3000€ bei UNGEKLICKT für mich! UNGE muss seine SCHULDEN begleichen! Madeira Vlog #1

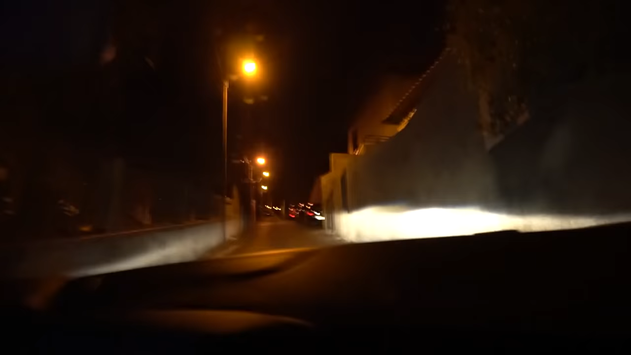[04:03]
Oh mein Gott. Ich darf nicht anhalten.
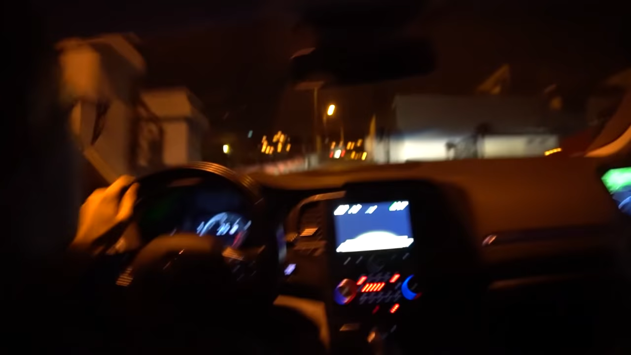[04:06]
Ich muss im ersten Gang jetzt hier durchtreten, weil wenn ich runterfahre. Und da oben wird's. Ah, ne, wird nicht eng. Ja, deine Meinung. Ach, es wird dann noch steiler.